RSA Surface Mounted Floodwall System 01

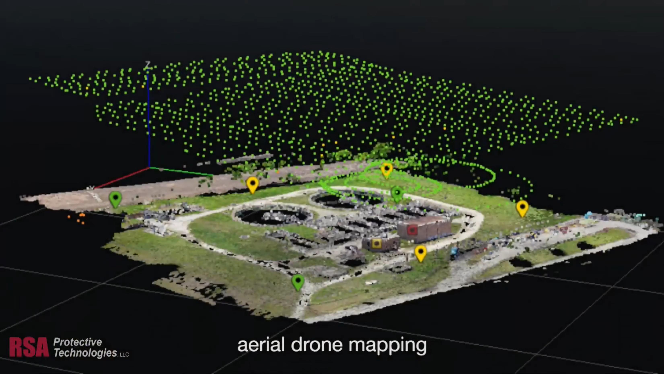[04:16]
These represent the locations where the cameras took still images in flight.
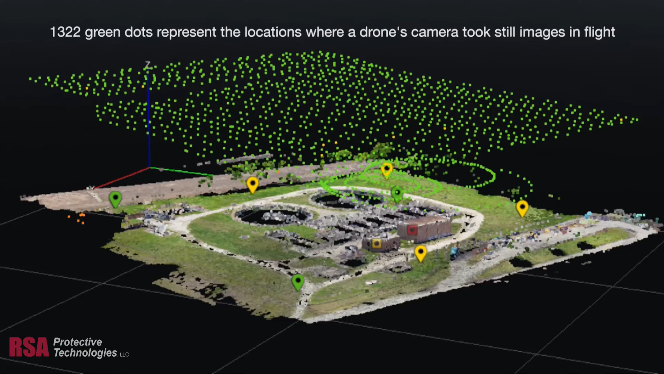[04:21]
There are 1,322 images in this example shown.
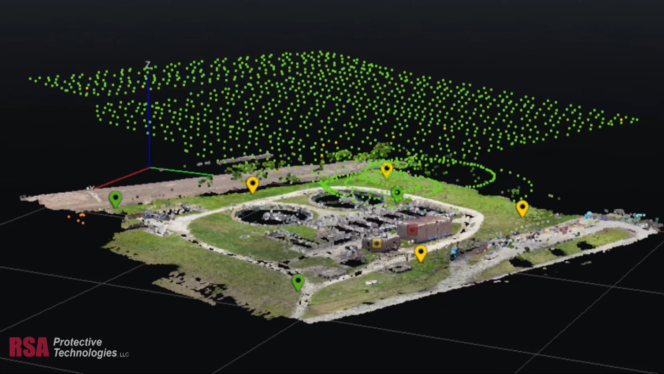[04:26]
The mapping mission was flown to a resolution of 0.03 millimeters to 1.5 millimeters.
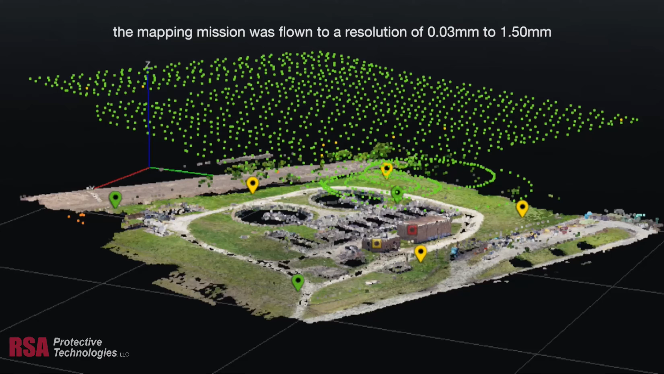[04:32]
The green and yellow balloons represent the survey control on the ground, and this is used to help perform the mathematical aerial triangulation.
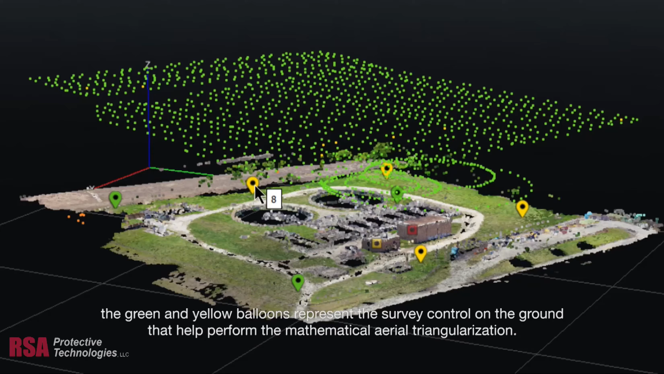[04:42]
Once that has been completed, it will help to generate a high resolution and high accuracy 3D survey control model that can then be used for topographical mapping.